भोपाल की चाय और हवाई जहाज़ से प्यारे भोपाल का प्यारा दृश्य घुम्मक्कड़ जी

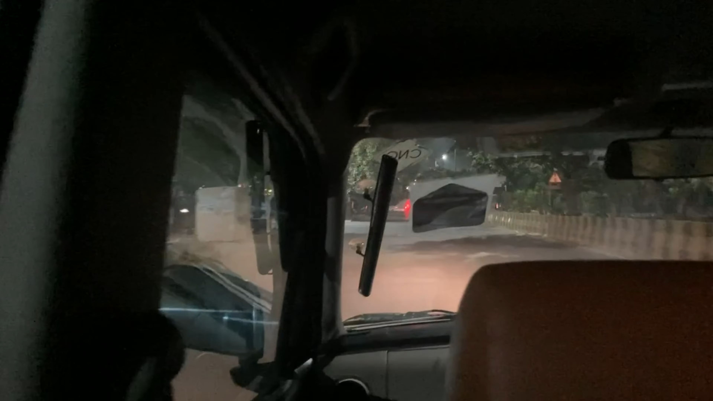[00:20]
और उपर सड़क पर कोई नहीं था, टिपिकल रात थी, फ्लाइट थी, सवेरे 5 बच के 50 मिनट की, तो यहां से हम फिर इंडिया गेट को